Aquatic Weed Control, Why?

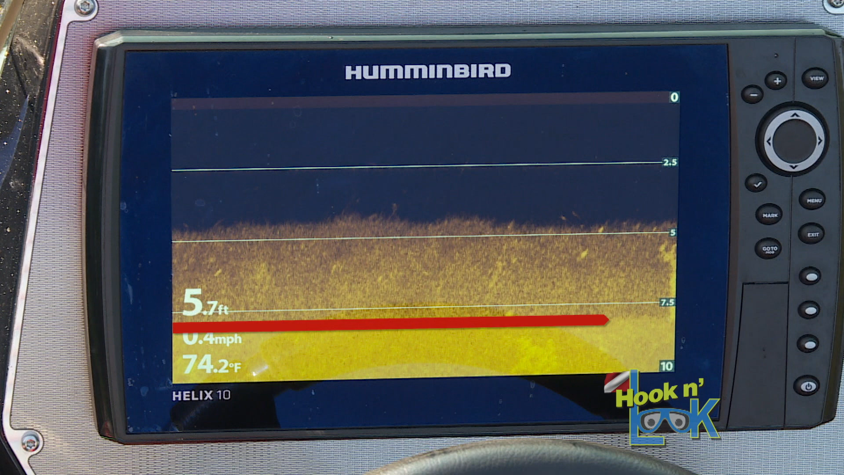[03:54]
On screen: depth 5.7 ft, water 74.2°F
The true bottom on the screen is actually over 8 feet. What's concerning is its density makes the starry stonewort extremely difficult to control.